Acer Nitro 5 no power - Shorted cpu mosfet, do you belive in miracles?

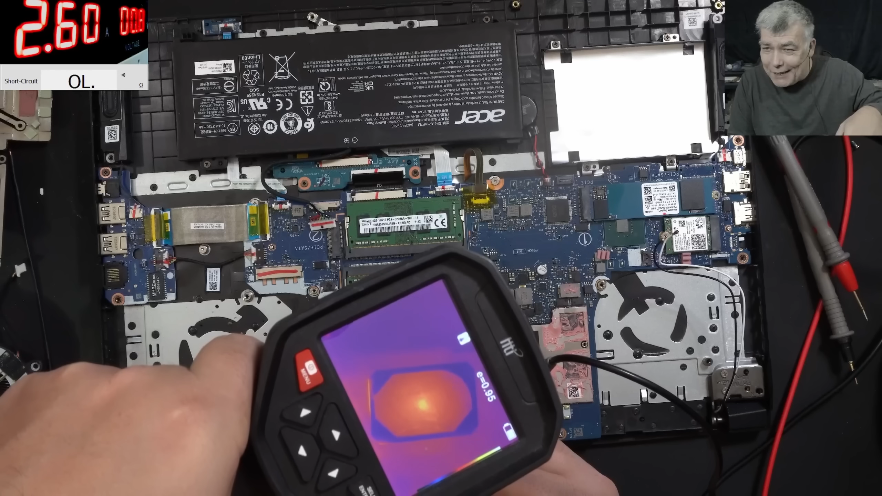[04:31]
and the cpu is getting hot obviously on the middle yeah you can have like a spot on the middle of the cpu but the short atmosphere check there you can see it you can spot it yes that one